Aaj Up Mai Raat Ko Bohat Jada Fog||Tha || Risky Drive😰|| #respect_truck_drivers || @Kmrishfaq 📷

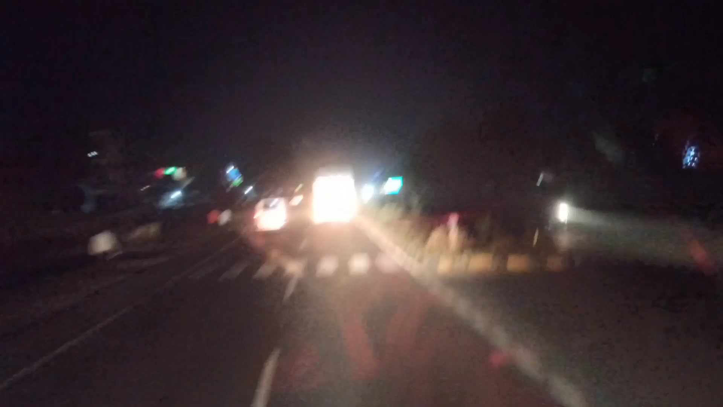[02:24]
गाड़ी आए मुश्ताक भाई की गाड़ी आगे पिछे हम जार रहे हैं दोनों गाड़ी ने दान लोड किया है यह म्यानगर का लोड है मेरी गाड़ी में इसको भी उदर ही आस